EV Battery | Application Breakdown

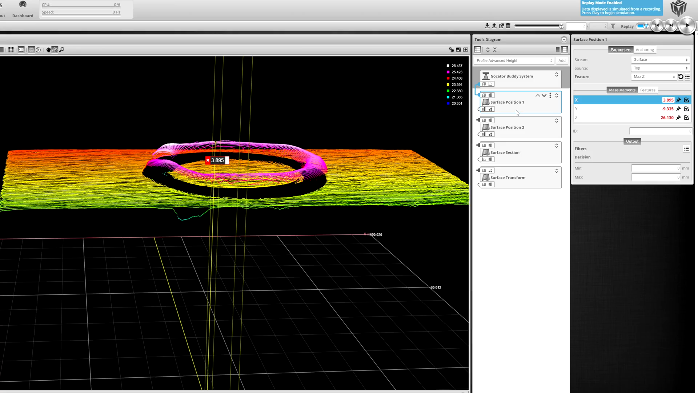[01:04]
Gocator 3D sensors and their built-in onboard tools are used in every stage of this process. Let's look at electrode manufacturing first.
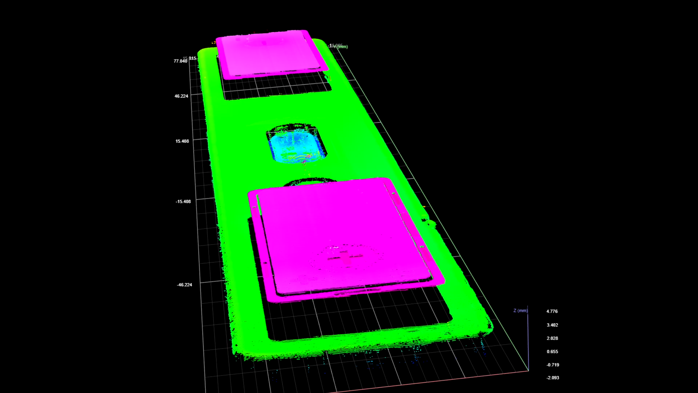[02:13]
The dimension of the welding seam is only like 305 mm wide, so we pick our high-resolution,
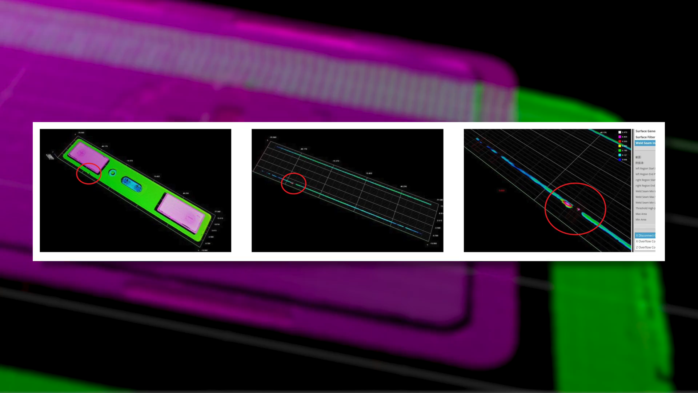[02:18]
high-speed sensor, which is 2520, to do the measurement.
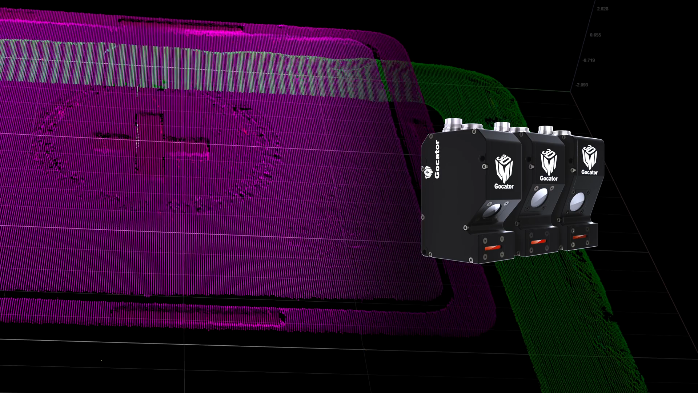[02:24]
For the battery cell, it has a shiny surface, so if you use a blue line laser, it has less reflection from these surfaces, so the data quality looks better.